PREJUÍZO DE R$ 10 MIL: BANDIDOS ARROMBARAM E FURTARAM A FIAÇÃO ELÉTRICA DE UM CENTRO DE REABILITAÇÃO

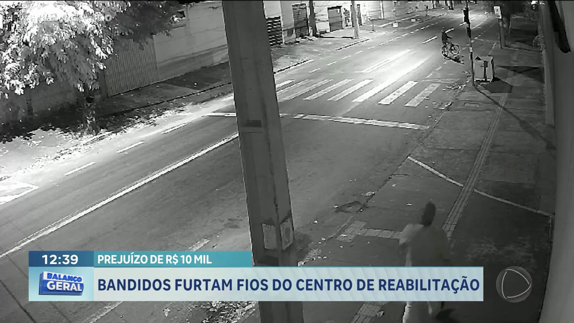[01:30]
já pôs concertina, já tampou a vazão que tinha aqui, não tem condições, eles entram do mesmo jeito. Eles entraram aqui por cima da concertina, por cima da câmera, e eles sabem que estão sendo vistos e ainda continuam entrando. A gente tem aí as imagens do circuito de segurança que vocês tiveram que colocar aqui, pelo menos para registrar, porque assustar não assusta mais, né? Para identificar quem são, como é que eles agem, e eles chegam ali durante a madrugada, um horário em que a rua, já que se trata de uma avenida, está mais tranquila,
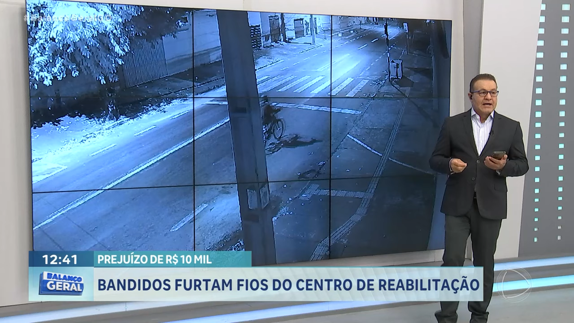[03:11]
Agora, olha o camarada aí. Eles entram. Gente, aquelas concertinas. Você já instalou concertina, Elias? Só de ver aquilo de perto, aquilo corta demais. É como se fosse um monte de lâminas no arame. Esses caras conseguem passar pela concertina sem machucar. É impressionante. De longe, aquilo já machuca a gente. Agora, o camarada consegue entrar nos locais. Olha aí, no caso do Corai, chegou lá de bicicleta. O cara chegou ali, encostou a bicicleta, chegaram os dois ali e pronto para arrombar e levar.